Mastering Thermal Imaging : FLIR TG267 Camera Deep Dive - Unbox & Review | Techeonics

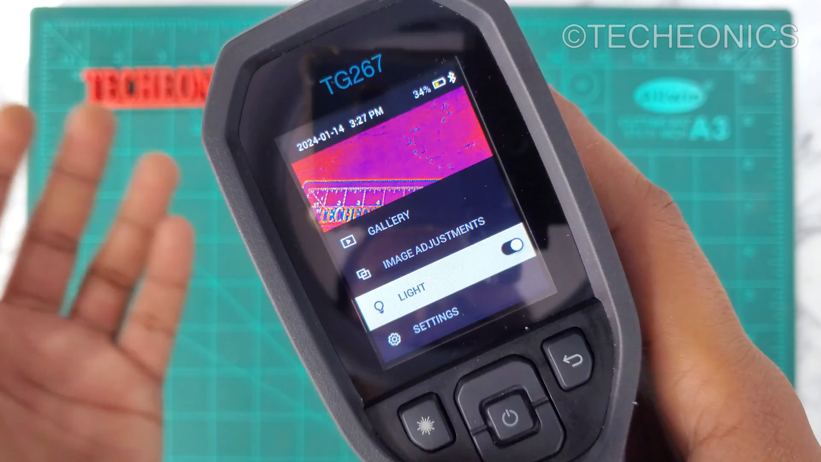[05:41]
And now as you can see the light is turned on. Let me just off. And then here we have the settings menu. Here we have some things like measurement things for it.
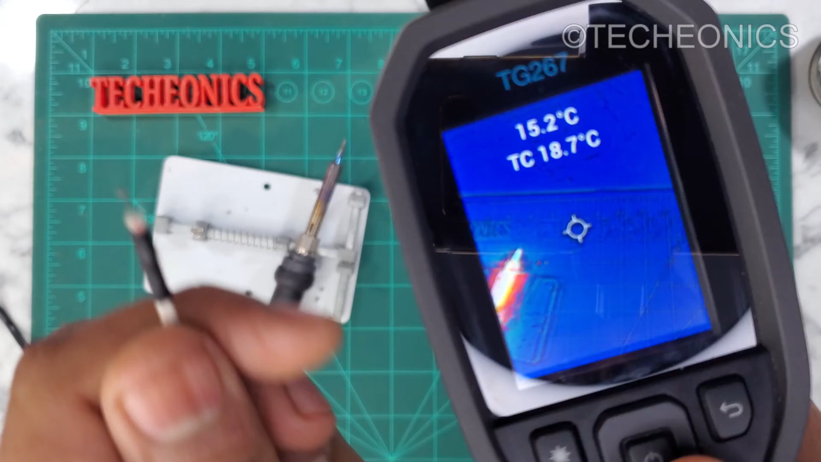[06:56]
On screen: spot 15.2°C
As you can see I placed thermocoupler on the shielding ion. And it's showing the temperature in the real time as well.
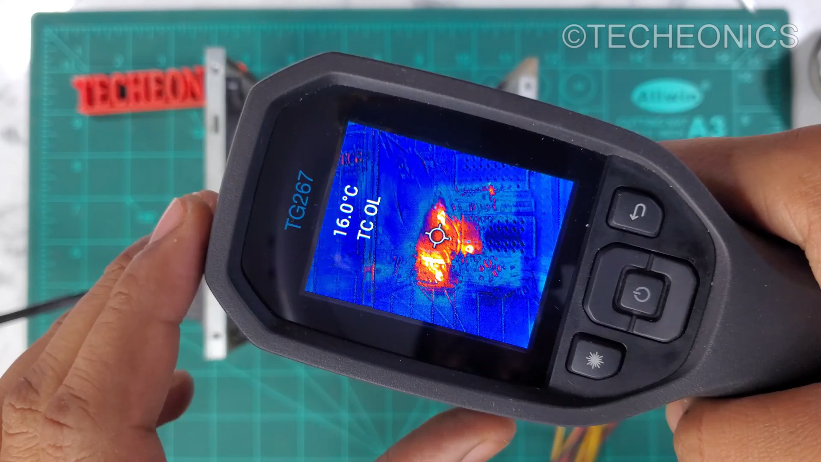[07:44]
On screen: spot 16.0°C
So as you can see it's showing the heating area. So that's how I can find out that this area is where the problem lies.
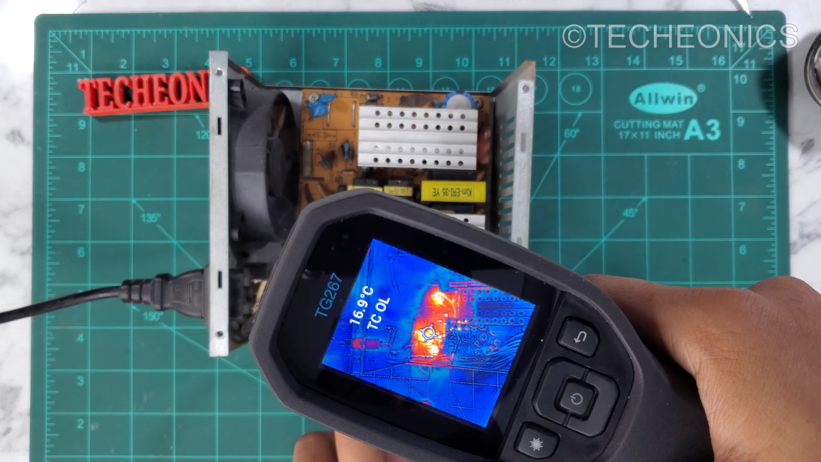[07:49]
On screen: spot 16.9°C
So I can test this area specifically rather than checking out the whole area manually. So in these kind of cases this tool comes really really
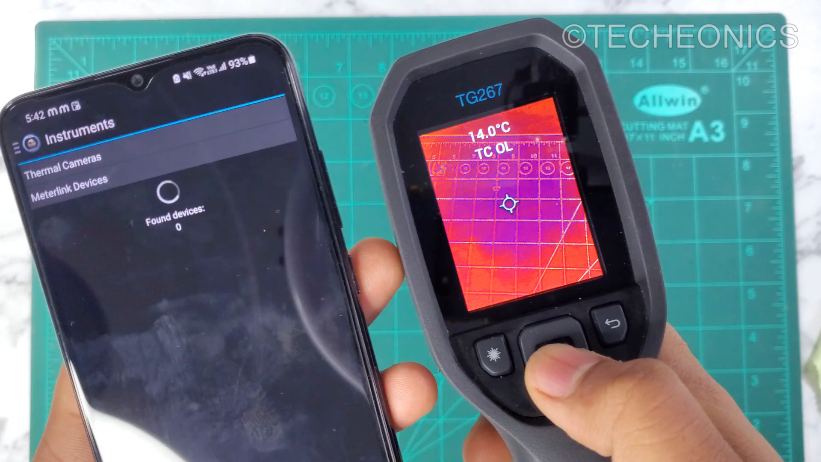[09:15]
On screen: spot 14.0°C
On this side you have to put it into the menu mode. Just press the power button and scan it.
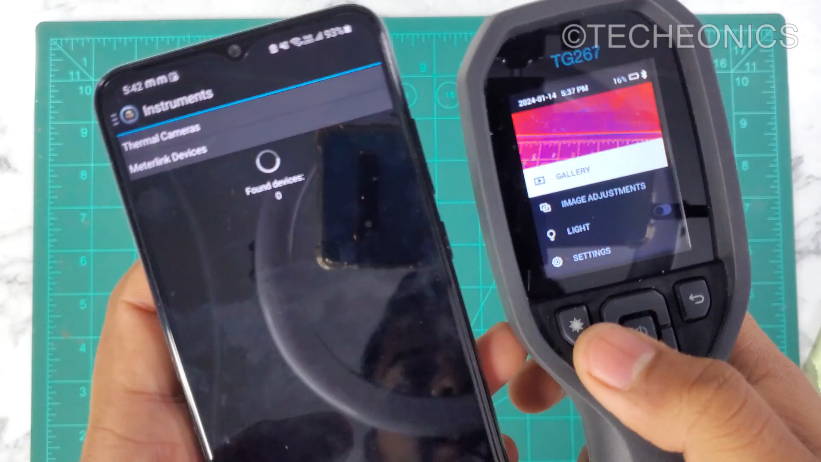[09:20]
Here as you can see it find our TG267.